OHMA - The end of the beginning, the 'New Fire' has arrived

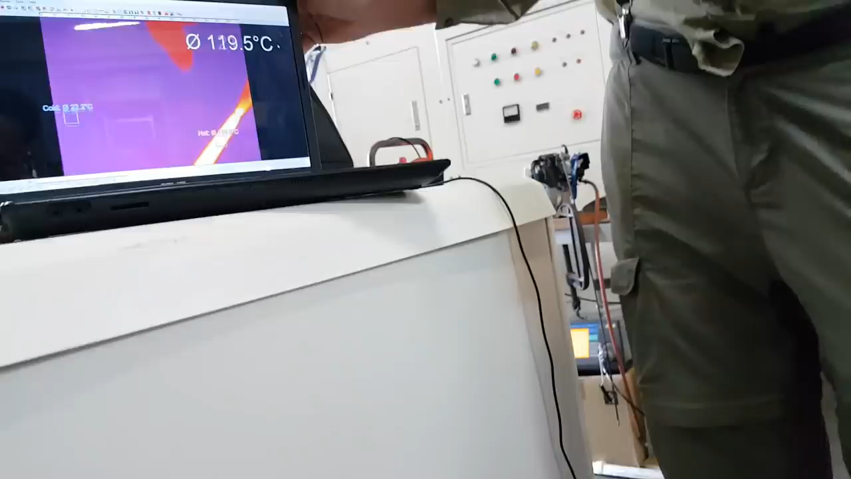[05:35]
You can see my finger is warmer than the nozzle, and the hottest part of the flame is about here, which is 118, 117 degrees.
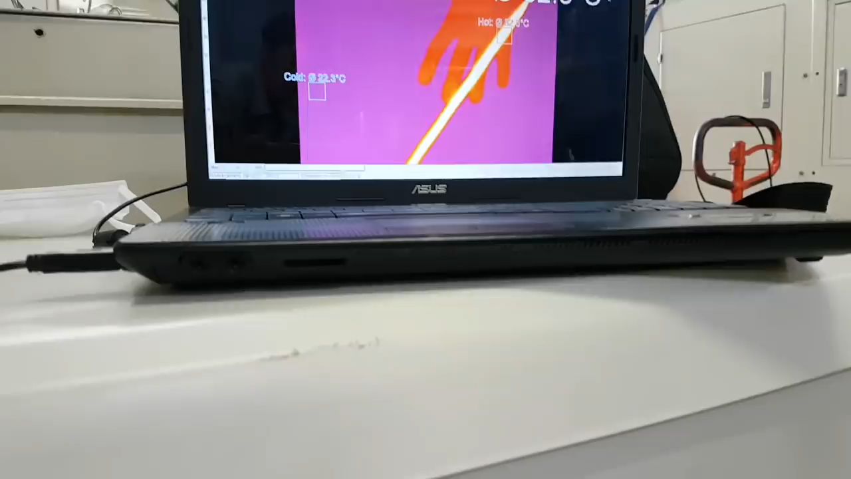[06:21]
There's the flame. Right? And we go like that.
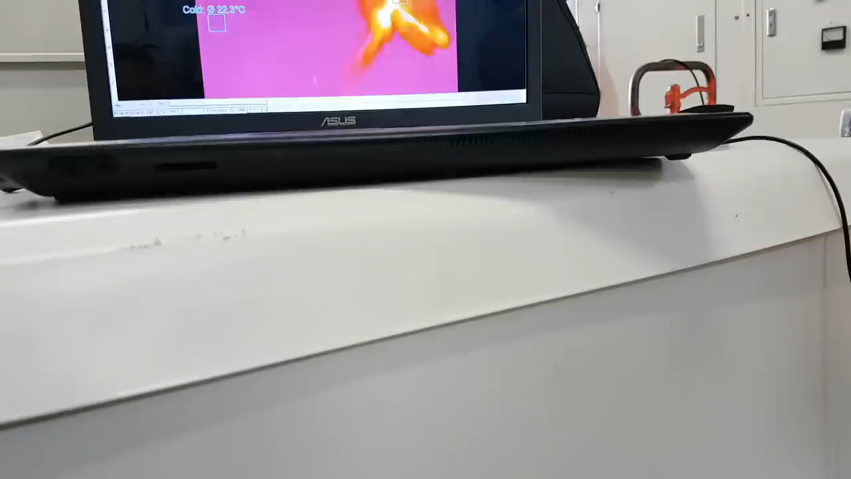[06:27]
See? A little bit of warm on my fingers.
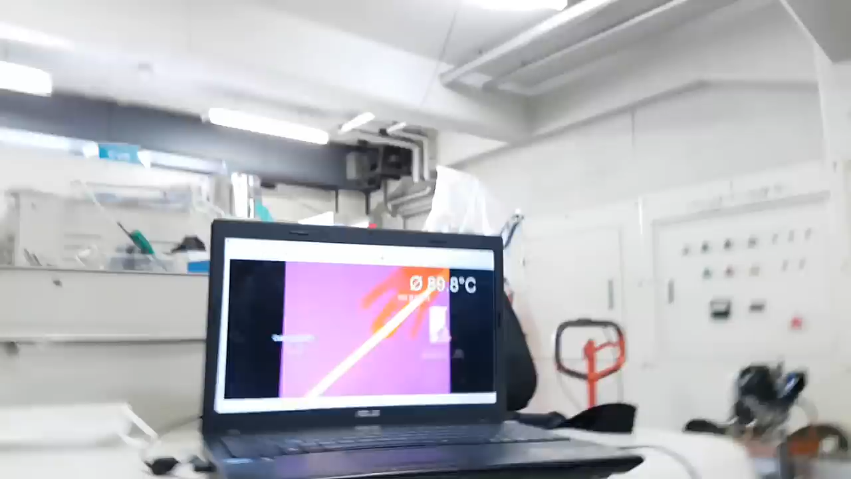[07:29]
I'm recording this on the thermal imaging camera. This is a Mars of gas.
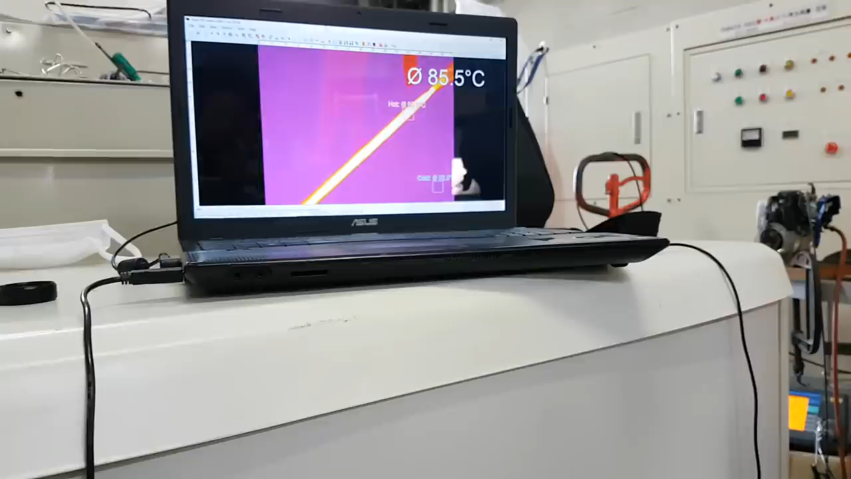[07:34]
It's not so hot on the end here. I can see I'm comfortable in touching that.
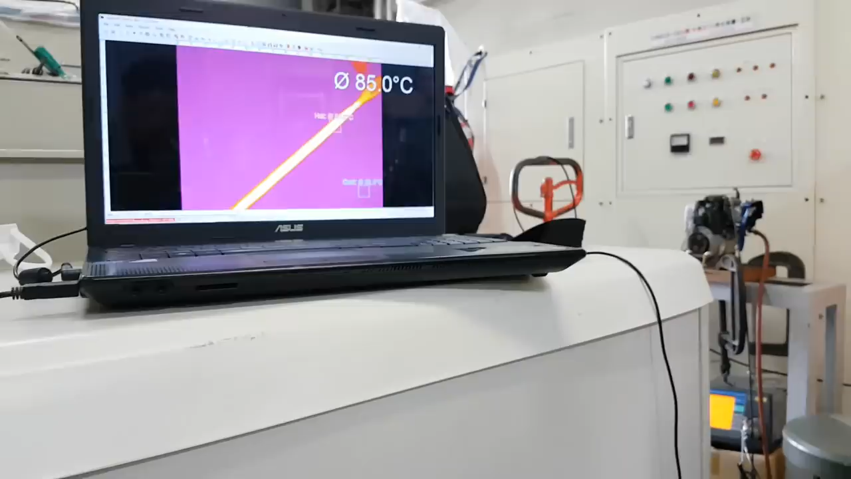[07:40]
It's like my tea's going cold because it's only like about 80 degrees here, the end of this. And here's, oh, that was hot. Don't stick your finger permanently in the flame is what I advise.
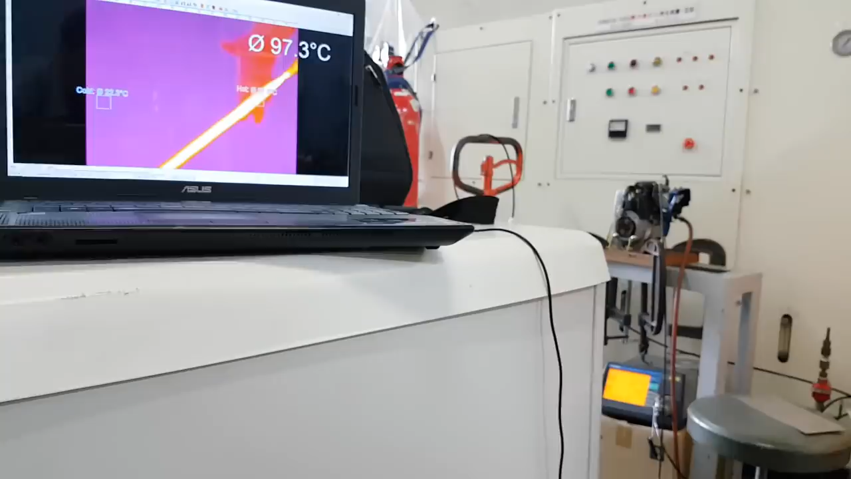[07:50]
There we go. You know, this is much less painful than putting it on the gas stove. Okay.
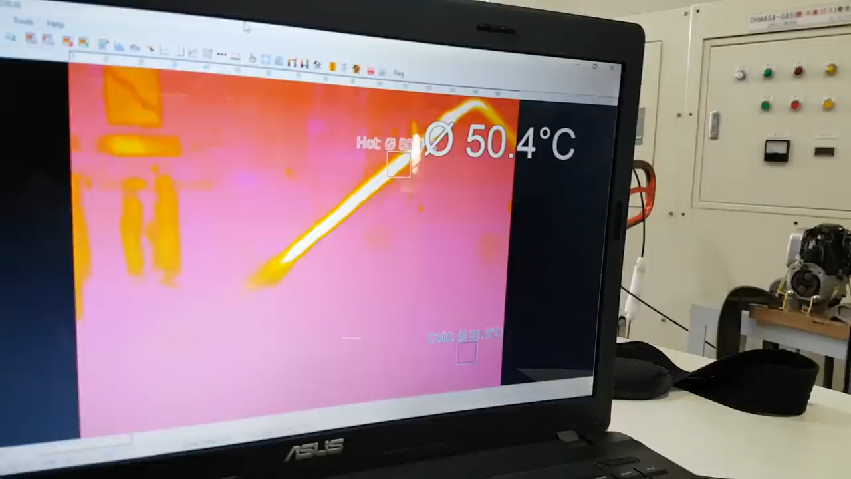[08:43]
minus 20 to 200 range, which is the lowest range the camera will do. Okay, let's see what happens here.
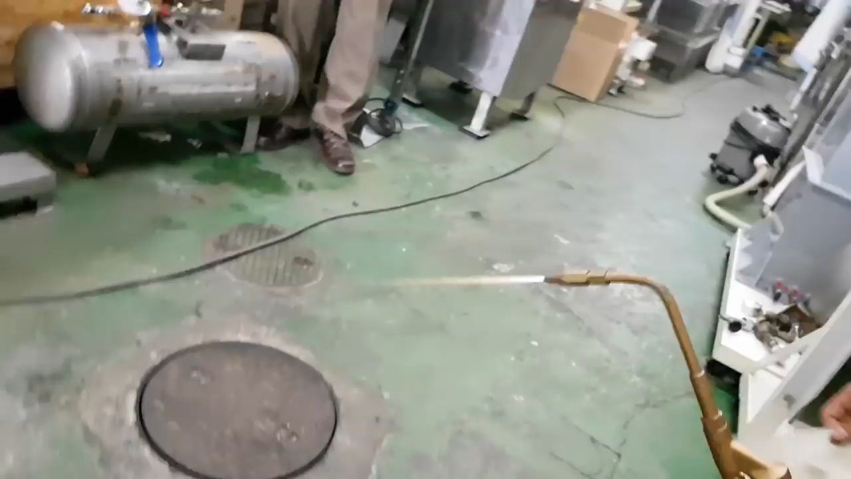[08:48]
He's going to put the plate in.
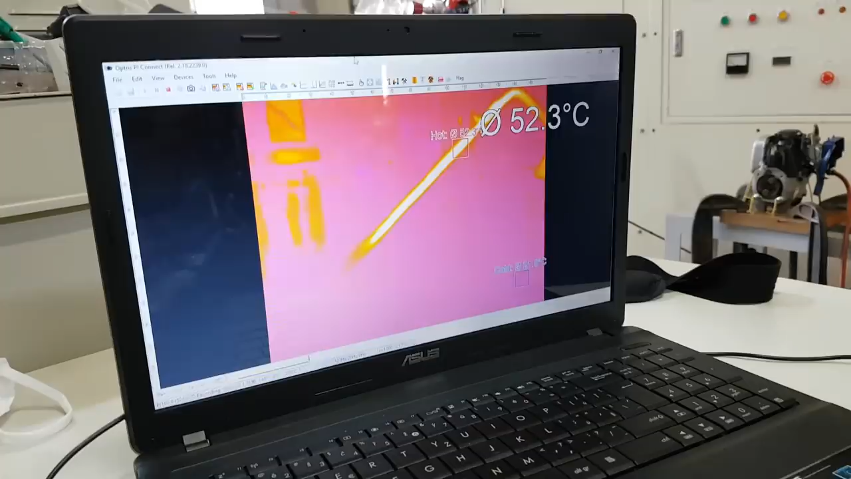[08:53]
On screen: spot 52.3°C
Go on.
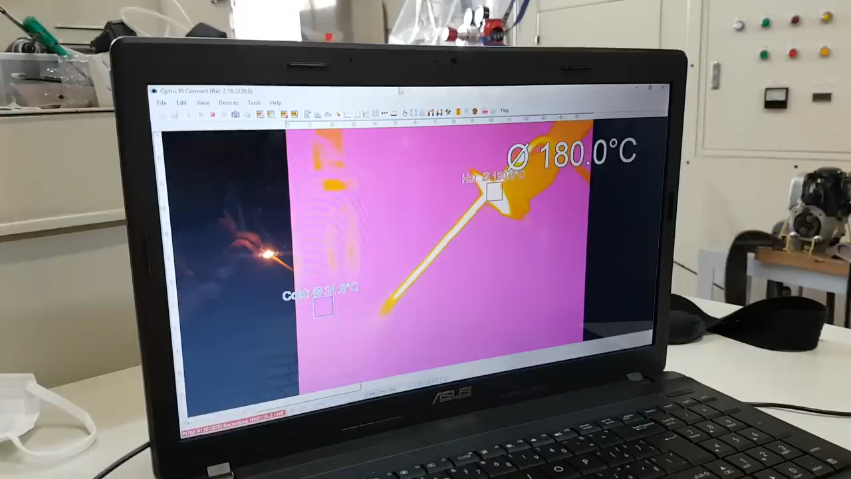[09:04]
And there you go, the temperature is going up, but the titanium is glowing intensely brightly, and it's going out of range now.
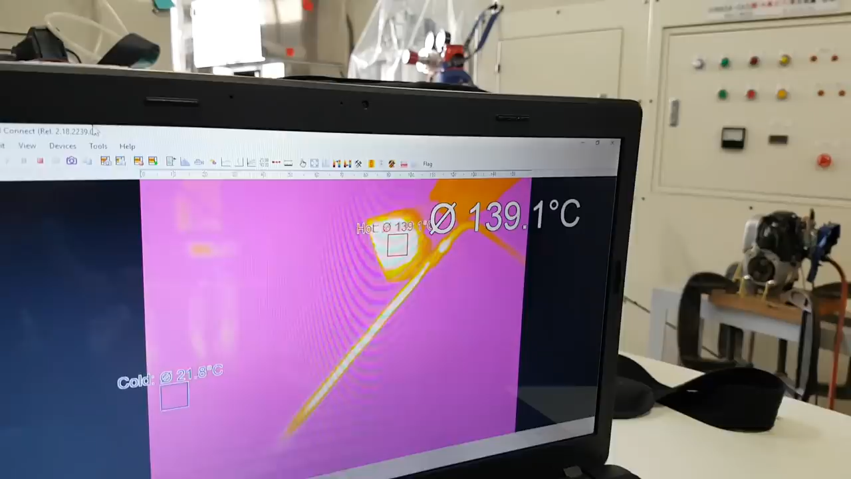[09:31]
Right, we're gonna switch ranges, which means I need to stop the recording, and you'll be able to study these bolometry data later.